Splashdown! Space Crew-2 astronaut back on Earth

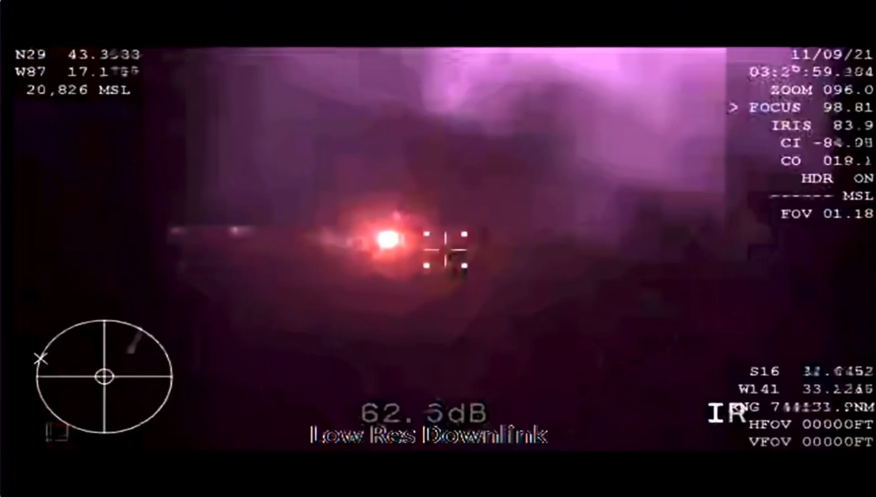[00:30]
You expect automated parachute deployment, and we have you on visual. Automated chutes. Wonderful. To hear from the crew on the other side of the blackout period,
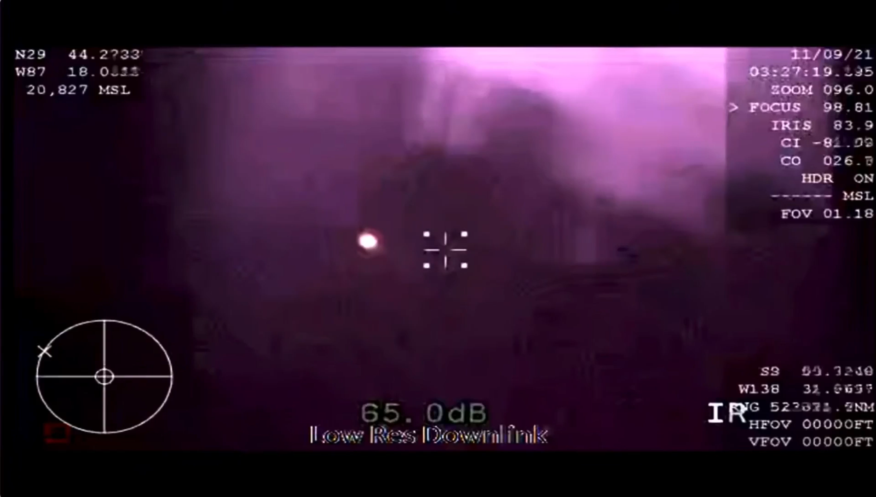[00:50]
the WB-57 high-altitude aircraft, providing that thermal imaging, we saw the tail of the entry of the vehicle itself.
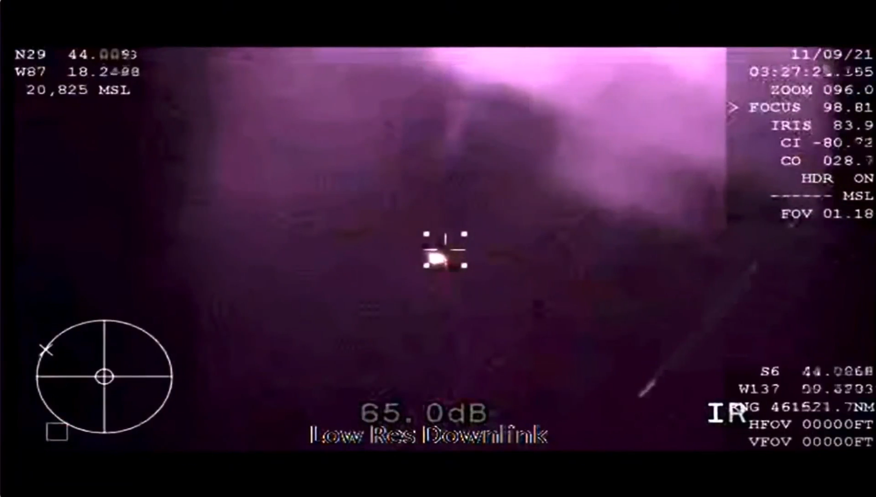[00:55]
Absolutely beautiful. Dragon, GPS converge. Expect nominal altitude for drogues. Copy, GPS, nominal altitude. So again, nominal altitude for drogue deployment. That happens at about 18,000 feet. Again, good news after good news, Gary. Things are looking great for crew to return. I am loving this flight.
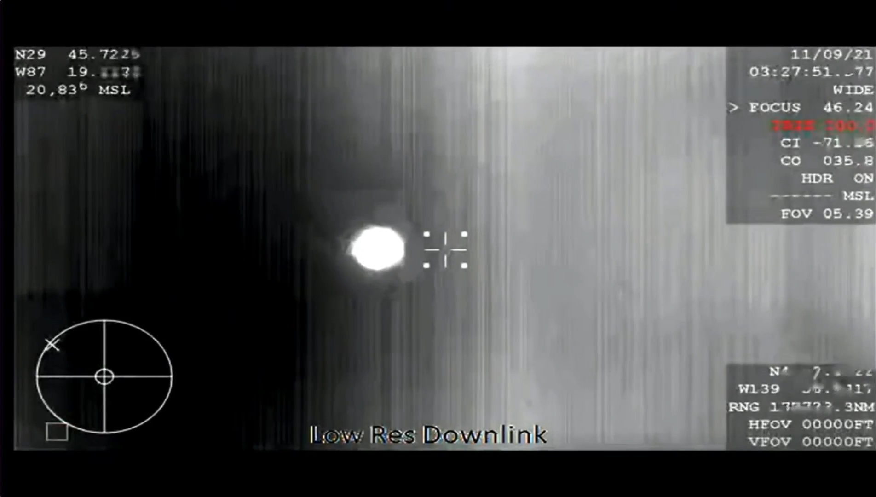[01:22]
That altitude expected one minute from now. Right as anticipated, Andy. Dragon, brace for drogue window. Reverse.
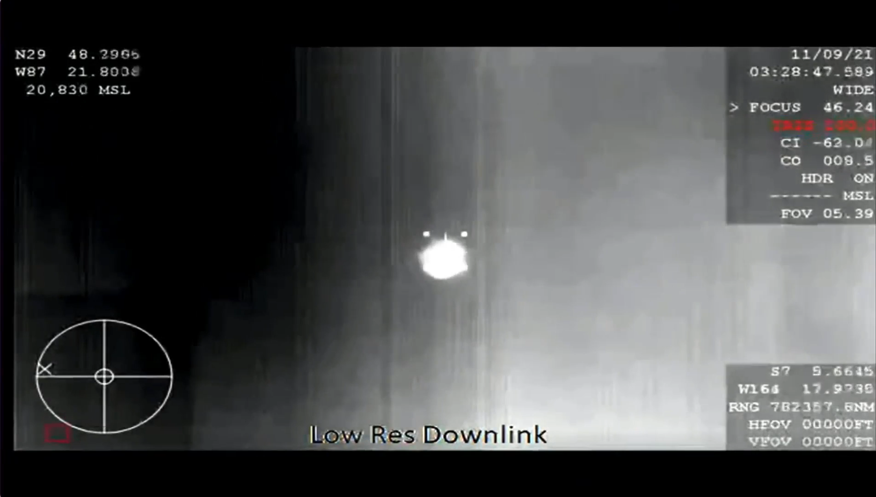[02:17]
The capsule is traveling about 350 miles an hour. And the drogue shoot's job is to slow it down to about 120.
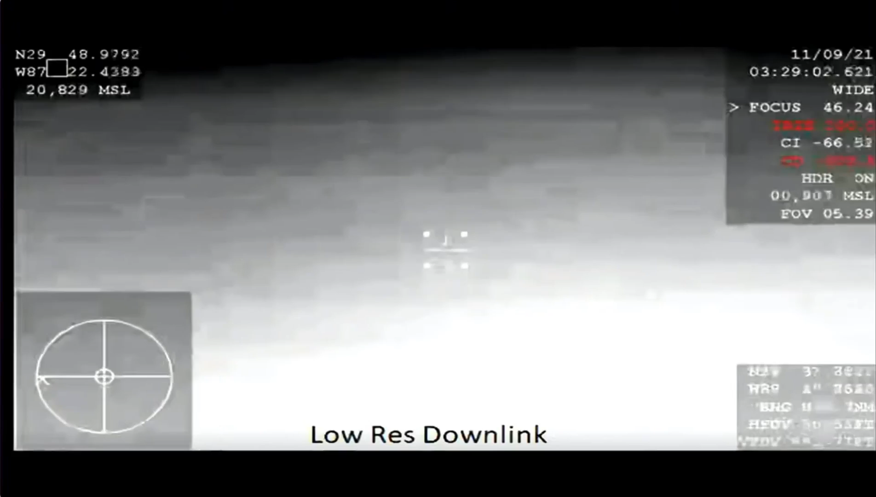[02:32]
Drogues deployed. Confirmation. That'll slow us down from 350 miles an hour to 120 miles an hour. Dragon, video on two healthy drogues. Descent rate nominal. Copy. Great news.
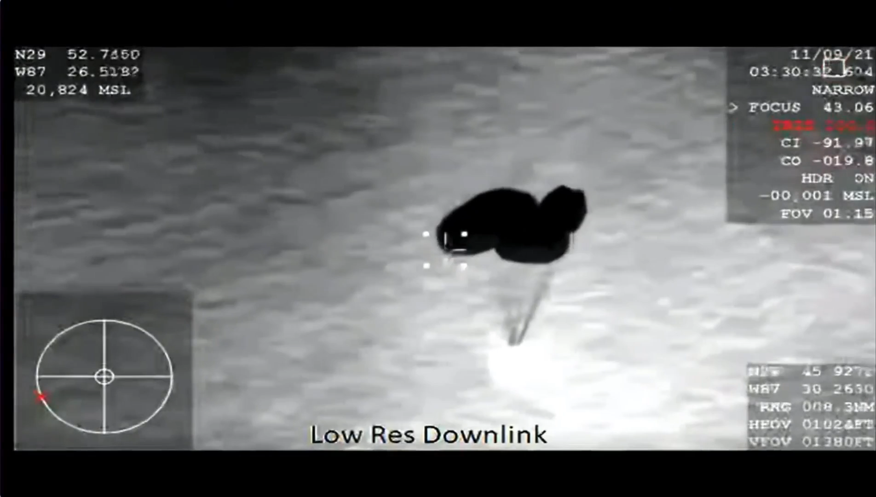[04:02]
Descent rate is nominal. That means we are expecting splashdown three minutes from now.